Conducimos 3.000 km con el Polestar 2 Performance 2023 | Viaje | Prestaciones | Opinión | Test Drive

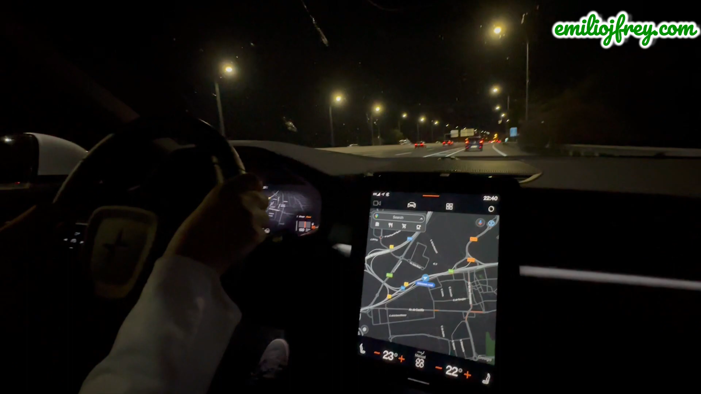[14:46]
Nos incorporamos ahora a la autovía A2 para coger ya la salida de Torrejón de Ardoz. Y llegamos a casa.